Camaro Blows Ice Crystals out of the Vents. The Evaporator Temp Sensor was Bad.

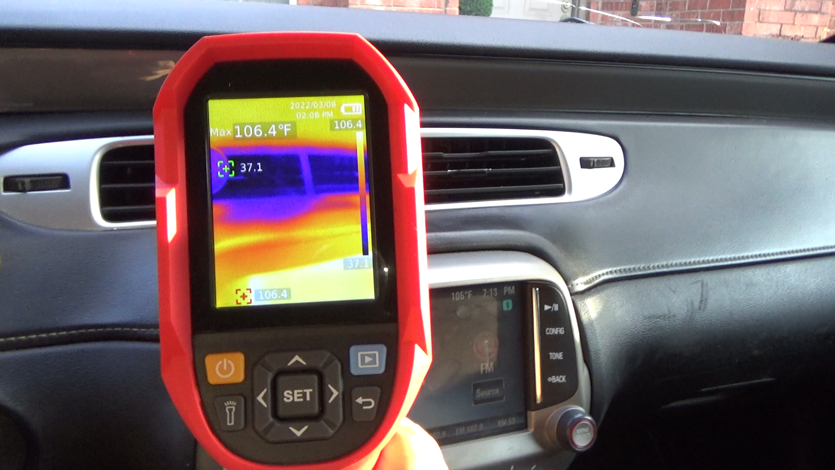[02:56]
On screen: max 106.4°F
the the thermal imager here it's showing 37 degrees
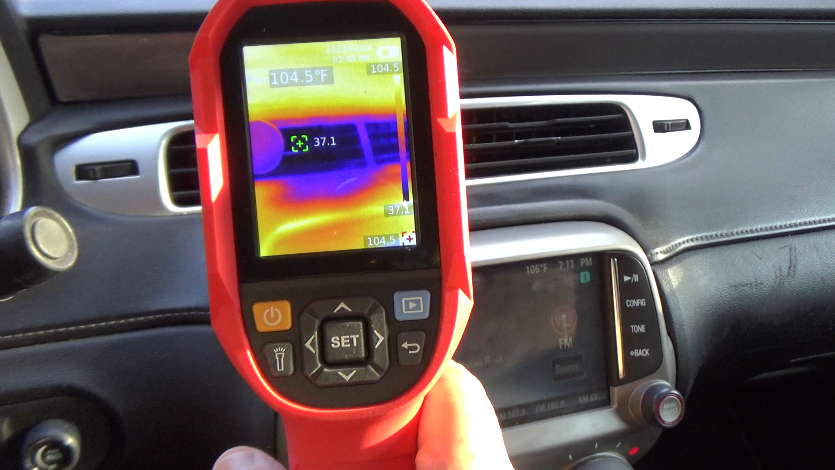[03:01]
it's warm it up what I'm looking for is the well first of all the compressor should already be disengaged with temperatures that low you can see right there on the thermal imager that's showing 35 degrees 34.5 degrees 33 but I've just bumped the rpm up a little bit get a little bit more airflow get to get the compressor hubbin 33 to 32 is when it's things start freezing up
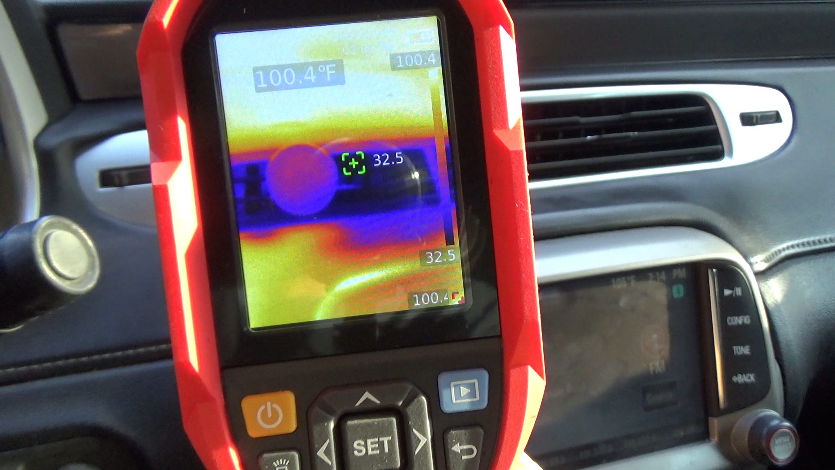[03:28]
there's 32 degrees 32.9
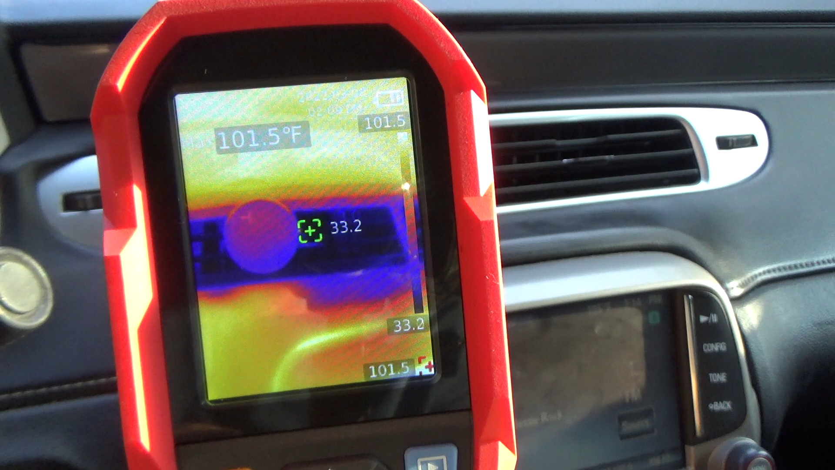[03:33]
let me rev it up just a little bit more let's see if we can get her drop down to 30 now the temp sensor is down to 118 degrees